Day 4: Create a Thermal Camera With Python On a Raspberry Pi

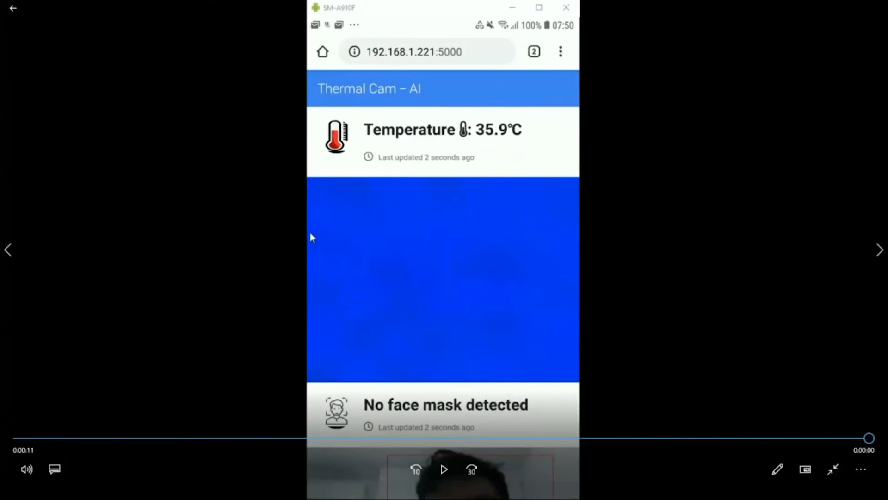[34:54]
On screen: spot 35.9°C
Yeah. So if I play this, when the person is standing in front of the device and he or she doesn't have a camera fever, then it's 35.9, the reading is 35.9, then the thermal image will not be populated with heat map.
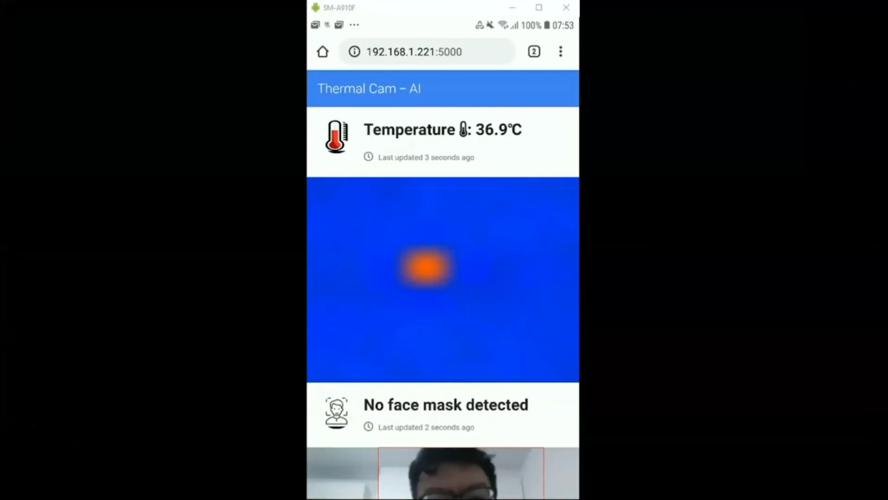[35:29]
On screen: spot 36.9°C
So 36, 39, 38, it goes up. So then when it detects there's a fever, then the person's face will be captured and the value of the data will be sent to the cloud.